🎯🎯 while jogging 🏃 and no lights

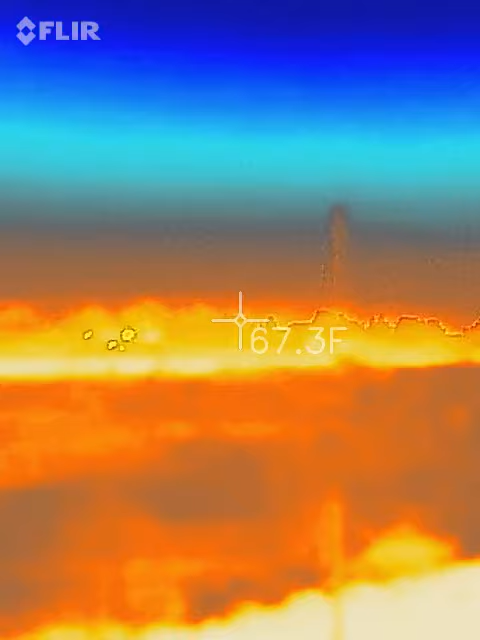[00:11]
On screen: spot 67.3°F
so i'm making this video it's pitch black
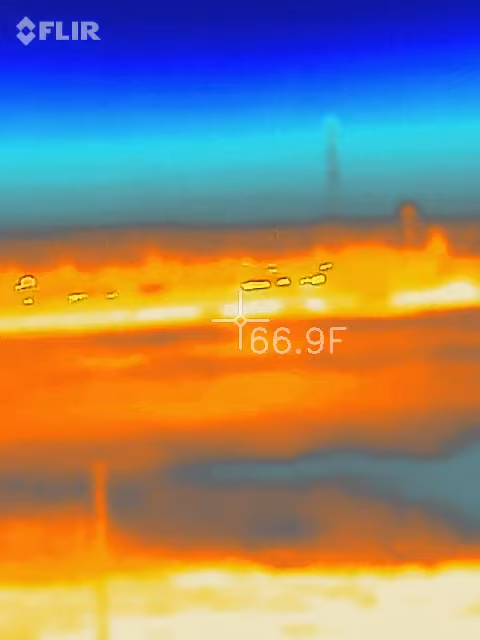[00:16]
On screen: spot 66.9°F
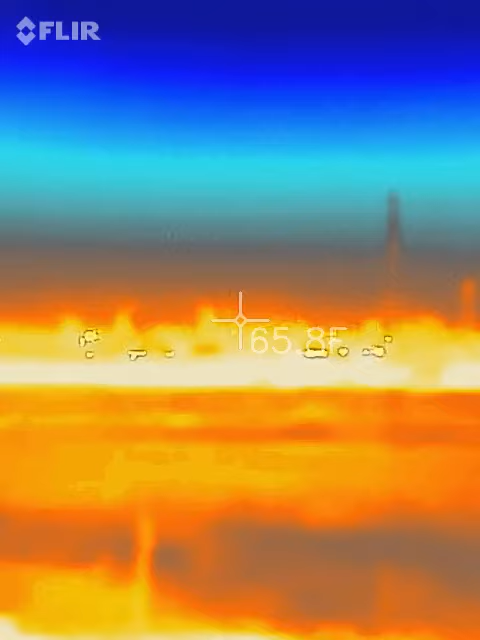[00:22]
i'm in the riverbed there's no street lights or anything and just look at that energy anyways there's a cell phone tower right there